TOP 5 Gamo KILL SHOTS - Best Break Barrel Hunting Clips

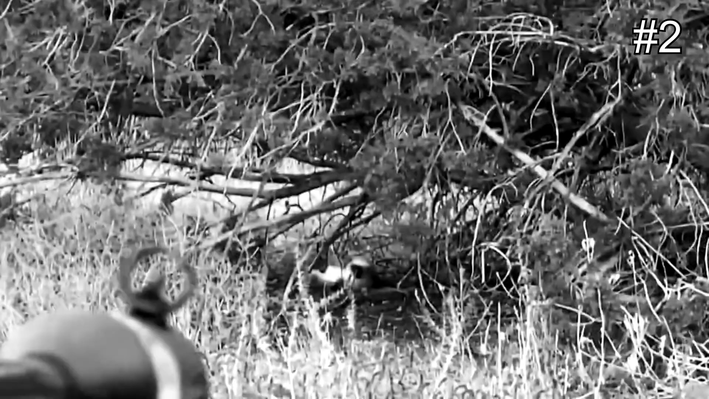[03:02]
Bam, just like that, with the Gamo Magnum open sights right here,